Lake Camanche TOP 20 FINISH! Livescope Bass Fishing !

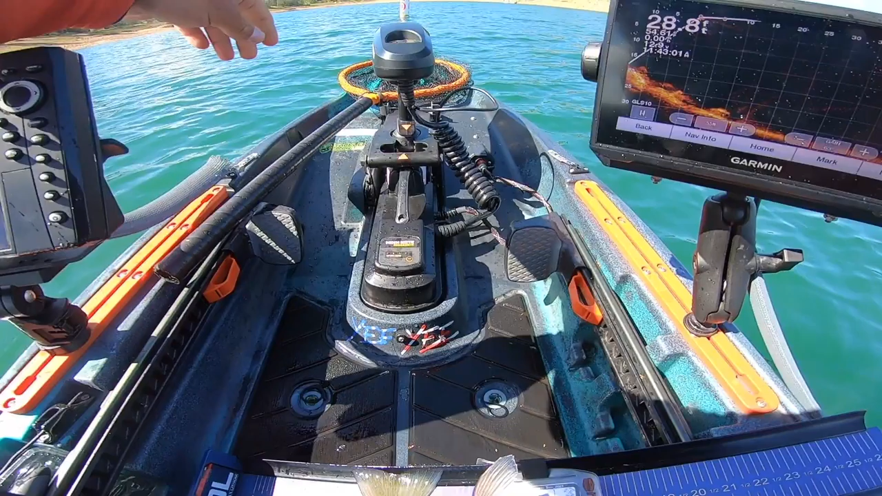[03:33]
He came up for it. That was the second one that I missed. There's more fish right there, right? Oh, there's some fish at the bottom. Dang, dude, you're ready to go. 16:25.